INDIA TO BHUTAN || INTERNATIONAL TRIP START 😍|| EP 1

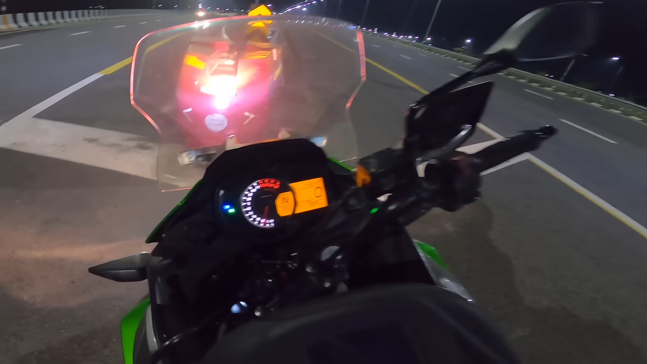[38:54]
टाइम हो रहा है 9:02, बाइक करनी है ऑफ, क्योंकि रास्ता देख रहे हैं एक बार प्रज्योत भाई की, नीचे से है या ऊपर से है, यहाँ से 2 रास्ते कट रहे हैं, ऊपर से नीचे से।
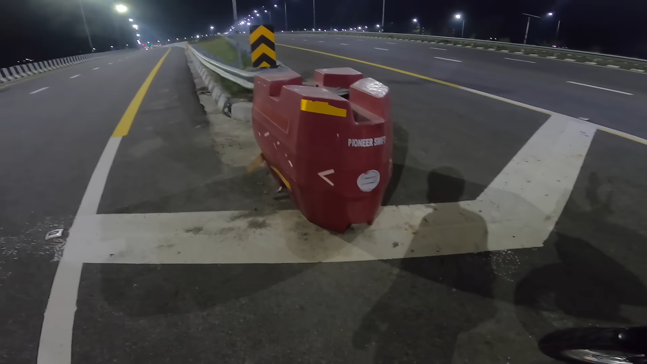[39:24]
वाह यार मतलब पानी है इसके अंदर, मैंने पहली बार देखा ये।